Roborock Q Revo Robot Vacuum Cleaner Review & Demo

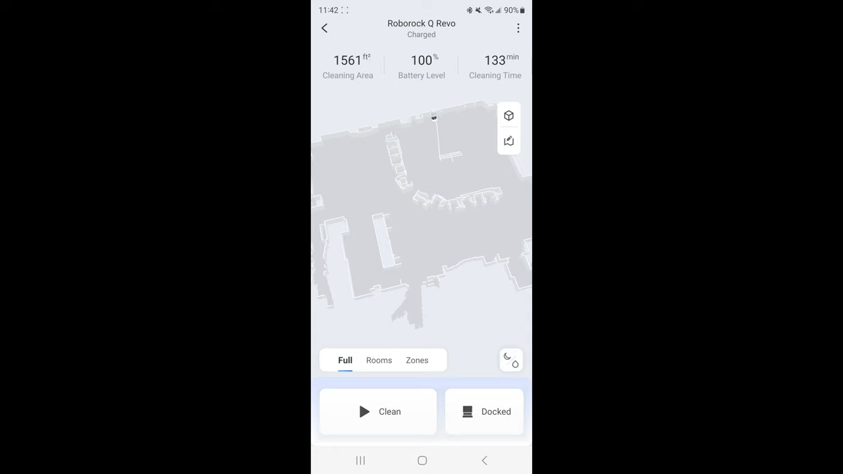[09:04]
You can see those lines where it just went out. I sent it out and done a spot clean. I'm going to show you how that works here in a minute. You can see my couches so it's like a big long section of couches there and
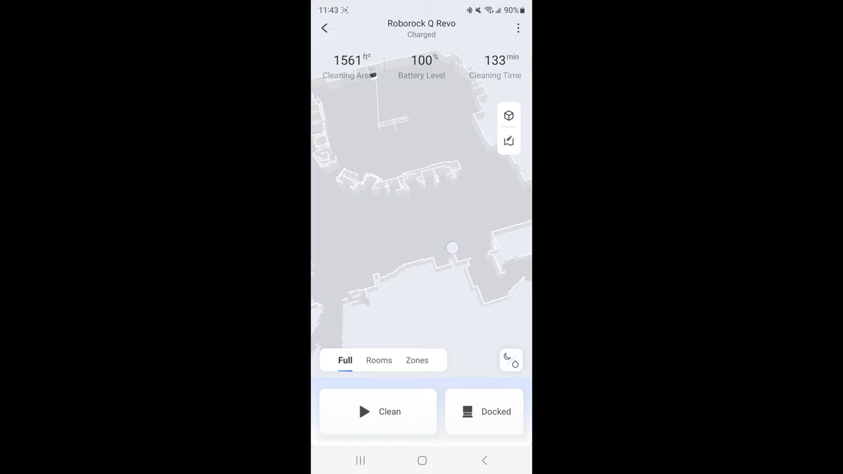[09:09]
then we have over here an island that's in the middle and then my kitchen area
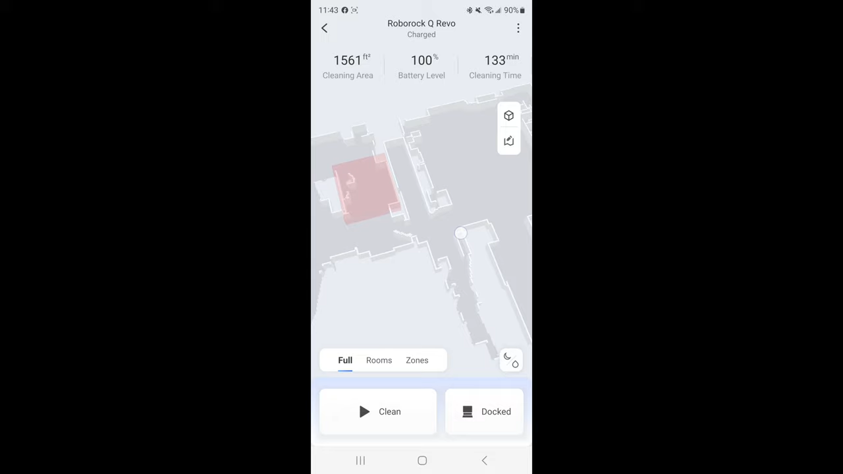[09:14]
and then there's a downstairs and then back here's my bedroom and I have the red box there because that's like a no-go zone that you can set up on different places of your house because we have some cords underneath of our bed running that we use for charging our phones and
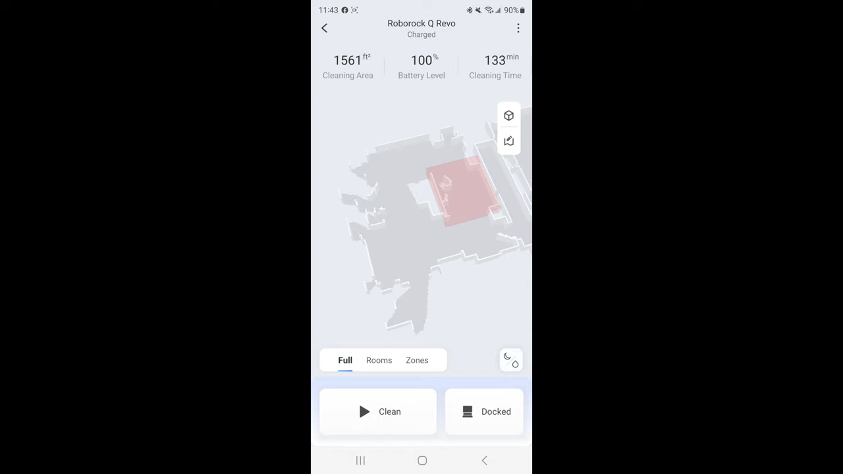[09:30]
stuff and sometimes they get caught up in these sweepers and it's just hard to get under the bed to get it out. So I just put this as a no-go zone for now and it's really nice that it does that. Now you can go into your map.
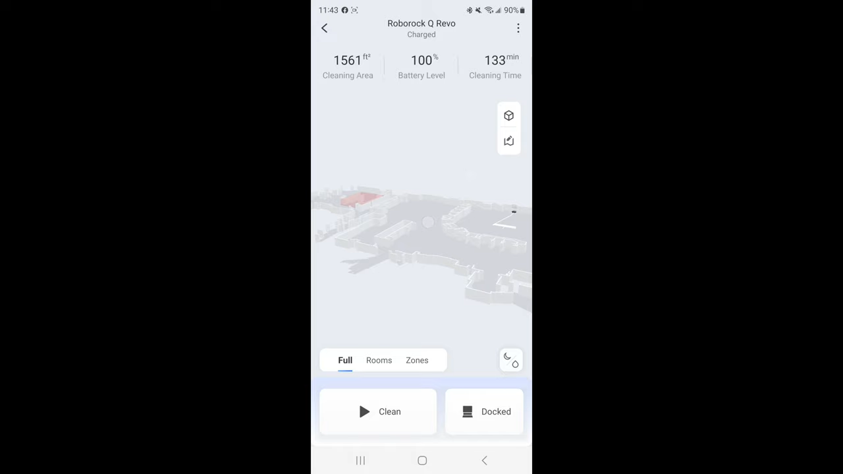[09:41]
First of all let's go ahead and click on rooms and it breaks down the different rooms
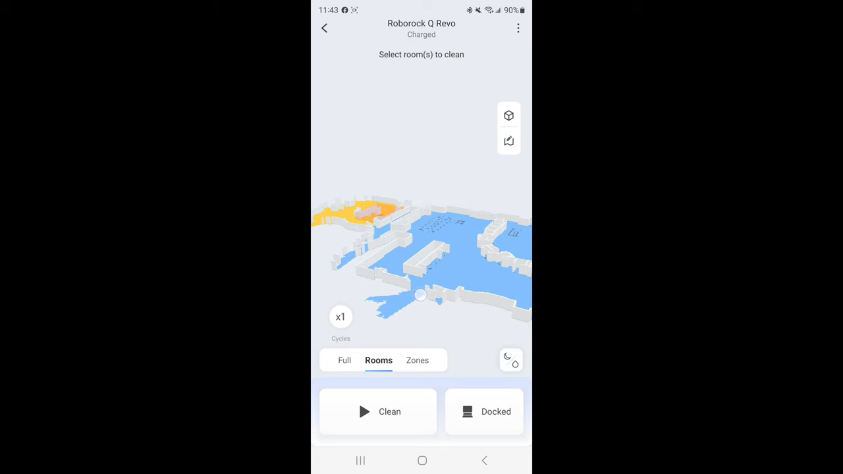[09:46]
and shows you and so you can actually choose which room you want it to clean in